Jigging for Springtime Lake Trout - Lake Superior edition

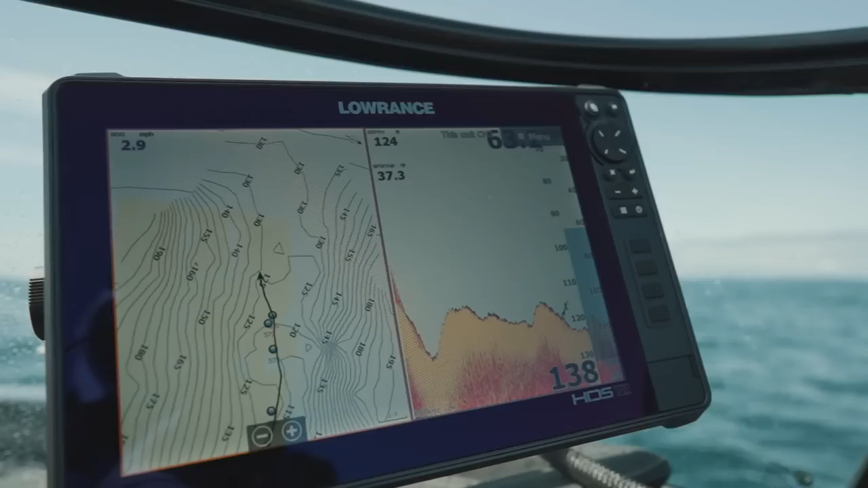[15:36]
All right, we graphed a couple fish there, so we dropped the waypoint. We're gonna turn the boat and get right over them. And again, when we say spot lock, it's just using our Minn Kota trolling motor to essentially anchor us over those fish. It's nice. It's definitely a cheat code to doing this, is to be able to hover right over those fish. You know, here on Lake Superior, there's always tons of current and wind. You know, if you just kill your motor and drift, like, you'd be off those fish in no time.